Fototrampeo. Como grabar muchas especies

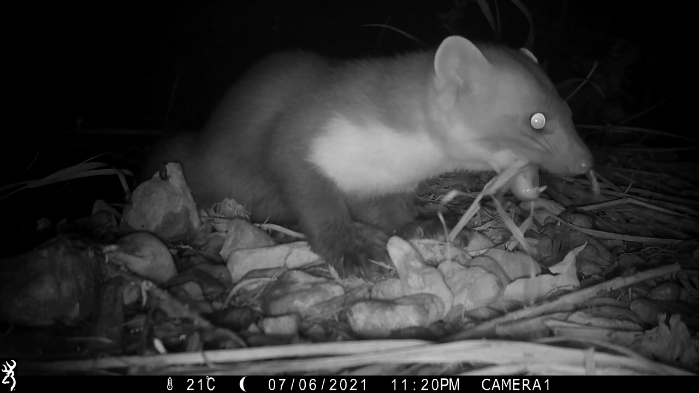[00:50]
pero lamentablemente una garduña se aficionó a la comida gratis y bueno, pasé un par de semanas consiguiendo algunos de los mejores vídeos que he grabado de garduña.
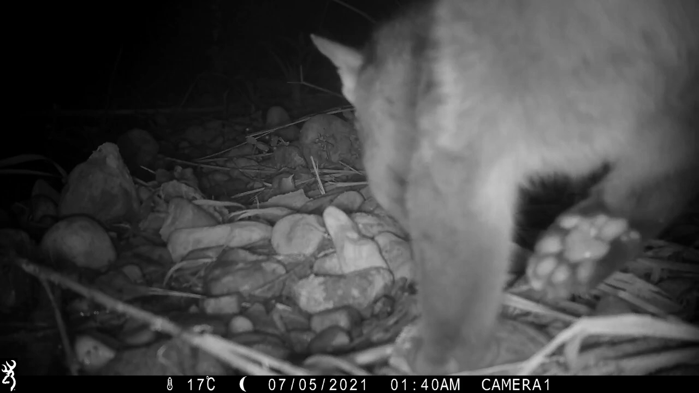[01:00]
Inevitablemente, cuando pones algún cebo loroso,
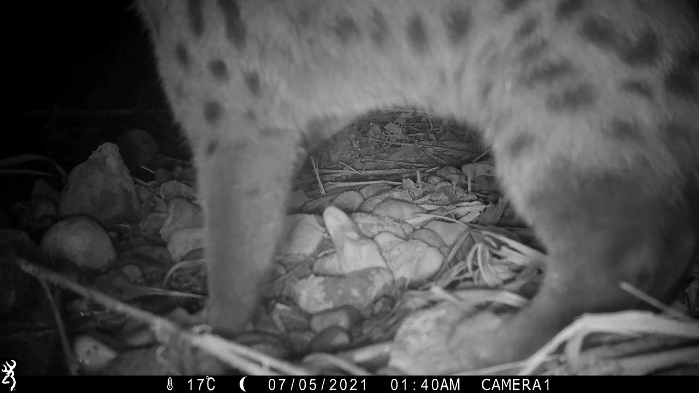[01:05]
pues otros carnívoros o animales aparecen, en este caso una jineta y los que nunca fallan los jabalís.
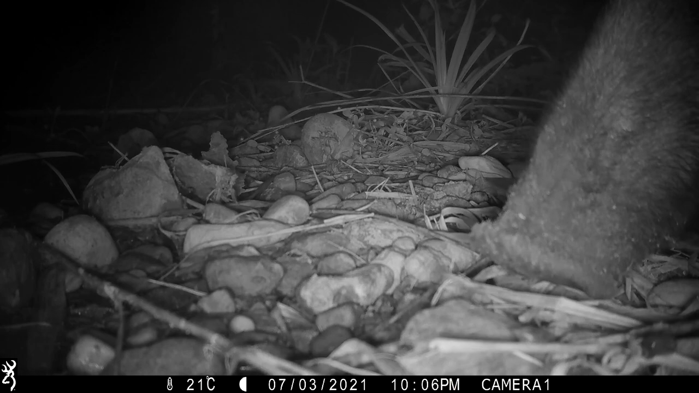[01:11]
Pasadas dos semanas, la nutria solo había aparecido en un vídeo muy corto donde apenas se veía, pero conseguí un vídeo muy chulo de un mirlo cazando y me dio la idea de un cambio de estrategia, ya que pensaba que la nutria tardaría en volver a aparecer.
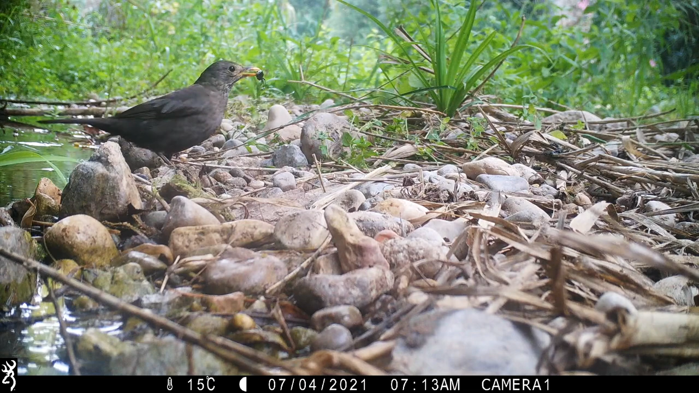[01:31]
Entonces dejé la cámara sin cebo y pensé que era una buena idea para comprobar si aparecían animales distintos.
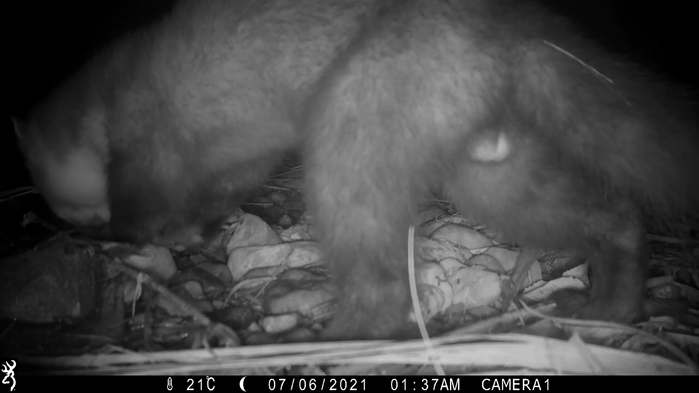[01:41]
Como esperaba, al dejar de usar cebo, las frisitas de carnívoros disminuyeron y sin embargo empezaron a aparecer en los vídeos otro tipo de animales. Un tipo de rata, no sabría identificarla, y un ratón que se ve fugazmente. Y también un animal que nunca habíamos grabado, una especie de musaraña.
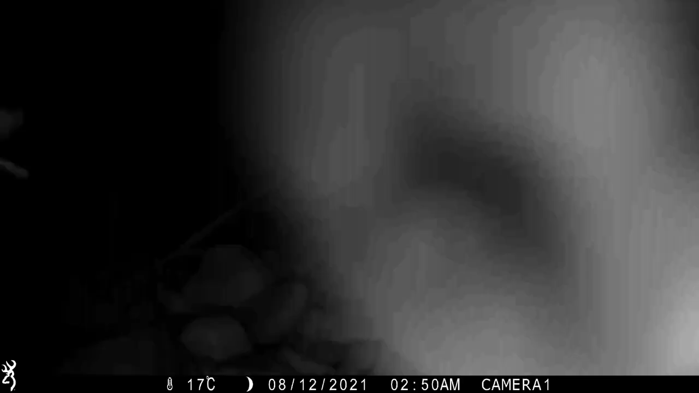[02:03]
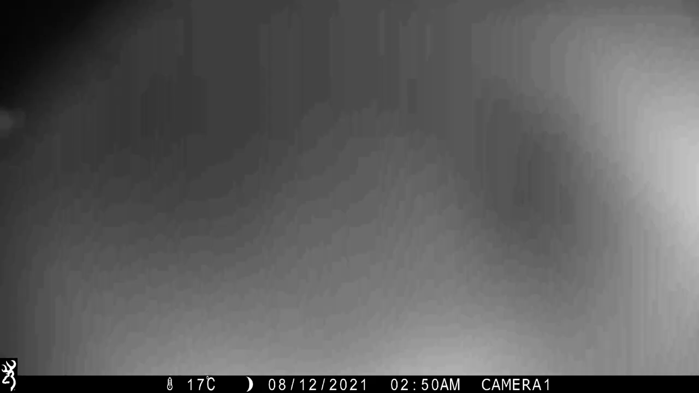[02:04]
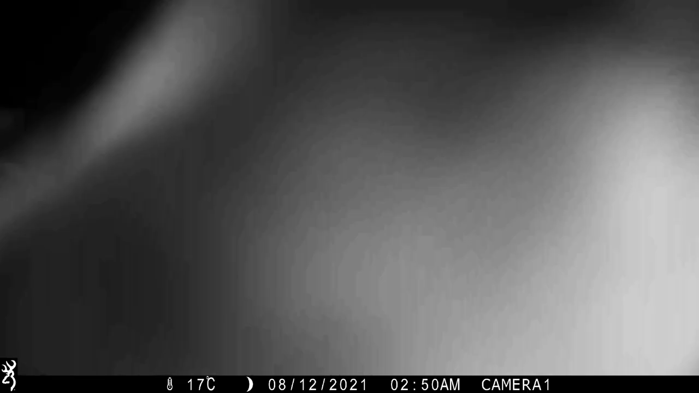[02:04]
Apareció un tejón, que es un animal que no sale en muchos vídeos de nuestros montajes. Y por supuesto los jabalís siguieron apareciendo mostrando comportamientos totalmente naturales.